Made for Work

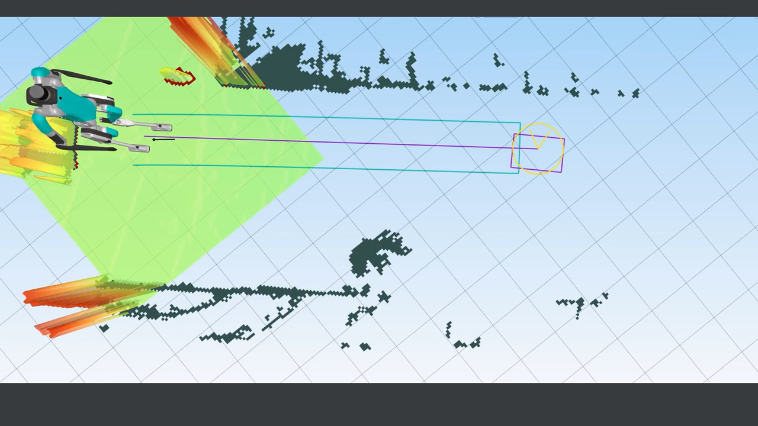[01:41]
In a constrained space, Digit identifies an obstacle, in this case a person entering the work cell, and pauses its task to avoid contact.